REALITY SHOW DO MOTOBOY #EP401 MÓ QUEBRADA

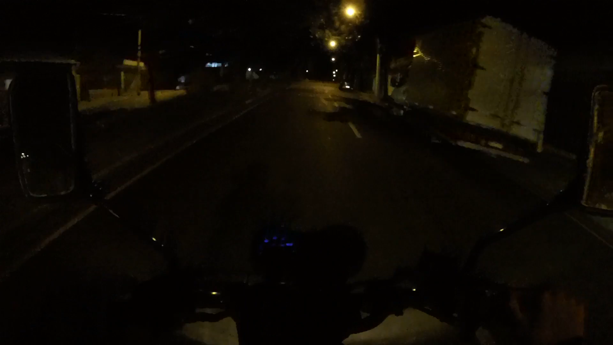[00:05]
Motorboy Fazer uma entregue ali na onde?
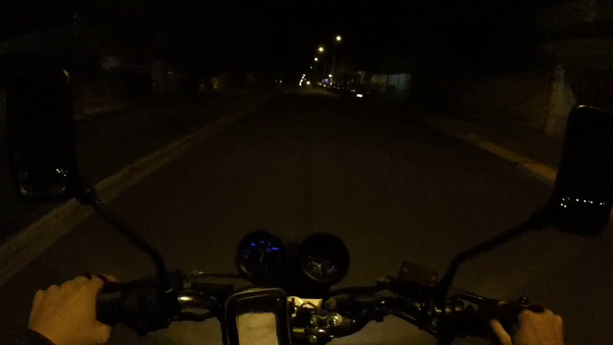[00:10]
Na rua Jordânia, lá na Nações Penúltima rua do bairro, fio Pensa numa quebrada, só por Deus Mó breu na rua Fica ninguém na rua, rua escura Só chacralhada lá Bagulho é doido, fio Tá ligeirão nessa entrega aqui, né não? Ficar ligeiro pra não dar ruim. Opa, foi mal a galerinha. Ai, ai, ai. Nossa, que buraquinha do caramba é essa? Só por Deus, meu irmão. Você é louco, seu prefeito.
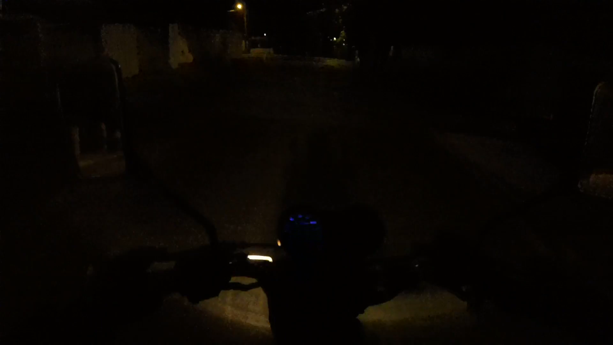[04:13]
E era pra ter feito faz tempo. Eu tacaré pra ro... Nossa, que buraco. Nossa, outro buraco. Você é louco. Tá parecendo ataque terrorista. Só buraco no bagulho, velho. Só por Deus, meu irmão. Onde fizeram a faculdade aqui? No final do bairro.
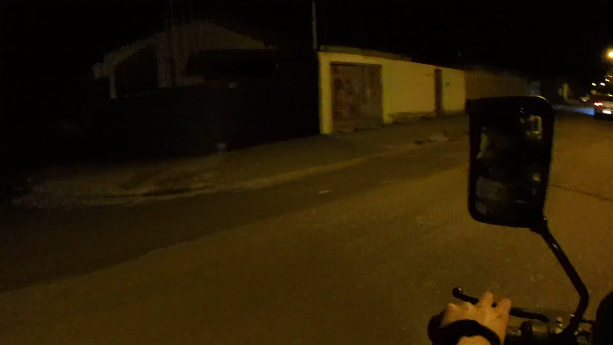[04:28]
Escondido o bagulho. Nossa, lombada. Nem vi a lombada, mano. Você é louco. Bagulho escuro. Vamos que vamos, moleque doido. Uh! Vai calepar agora. Chegar a entreguinha da 7 de setembro e a entreguinha do João.
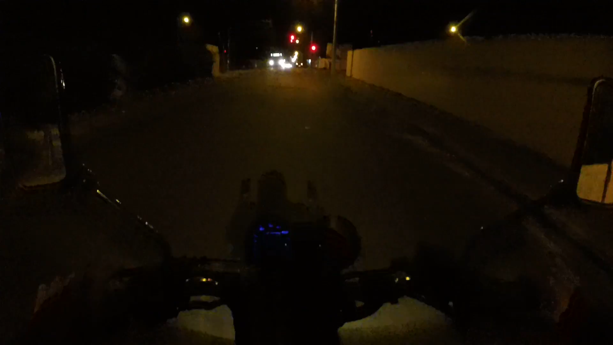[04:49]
Não, da Gonçalo. Ih, é o cara no vermelhão mesmo, hein?
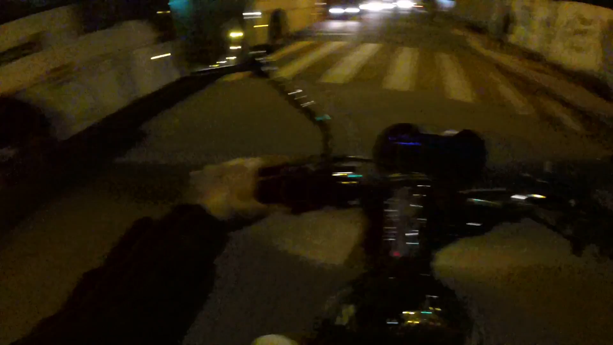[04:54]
Caramba, hein, filho? Nem olhou pro lado, nem nada. Aí depois mata o motoboy aí e fica preso, vacilão. Nossa, aqui é ruim de andar, hein, velho? Nossa, nossa, nossa. Só por Deus. Vamos que vamos.
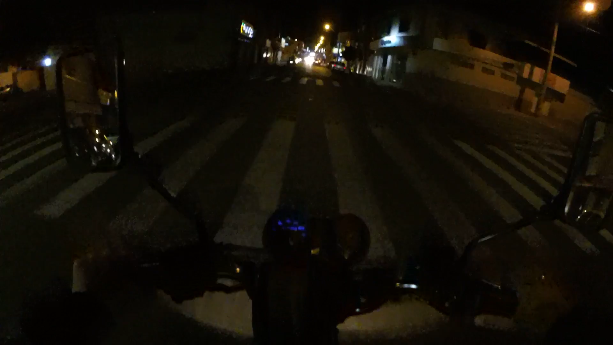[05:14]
Não sobe pra galera do Nações. Não sobe... Ai! Não sobe pro mano.
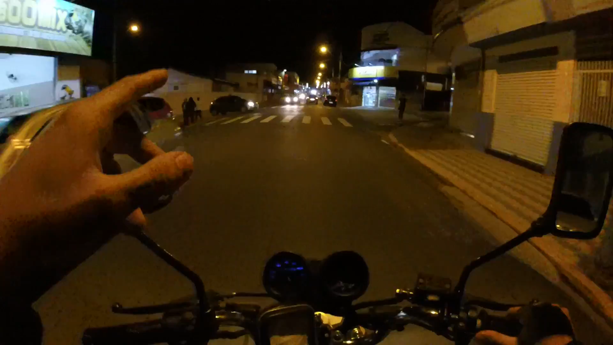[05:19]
Putz, cara, esqueci o nome dele. Todo vídeo eu lembro o nome dele. Dessa vez eu acabei esquecendo. Adolfo, Adolfo, da pizzaria aqui, ó. Crocante. Salve, cachorro. Todo vídeo mandando aquele salve pra nós. Tá ligado, né? Oh, oh, aqui é cheio de valetinha, velho. Eu passo o bagulho e regasco a motoca.
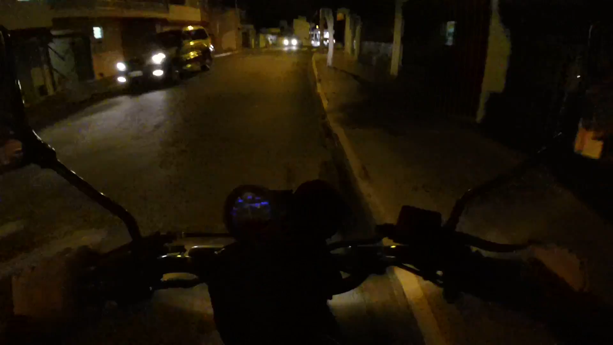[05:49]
Dá pra mim pela 9, mas vamos por aqui mesmo. Ó por aqui mesmo, moleque doido. Carigeiro aqui, ó. Se subir carro é osso. E subiu a moto. Nossa, se fosse um carro ia ser osso mesmo. Ai, ai, ai, ai, ai, ai. Tô com a impressão que esse golzinho vai me fechar, velho. Só que não. Aqui dá pra cortar a lombada, mas tá escuro. Não vou nem cortar, mano. Vai que tem uma garrafa no meio da lombada. Aí lascou com o motoboy.
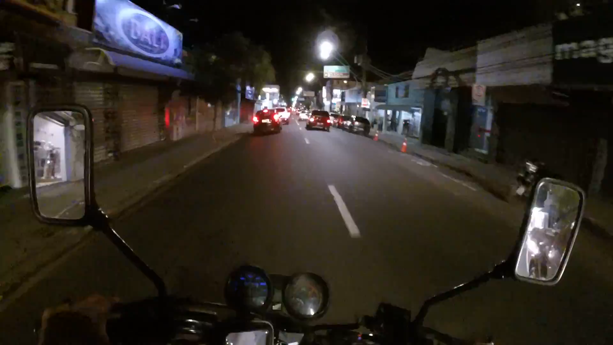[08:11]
Vixe, vixe, vixe, vixe, motoboy. Dá pra rodar pra caramba, velho. Nossa. Se passei pro motoboy, aí é, filho. Não tá vermelho aí embaixo. Será que vai abrir pra nós? Acho meio difícil, hein? Abriu? Tacalepão, então. Olha o moleque.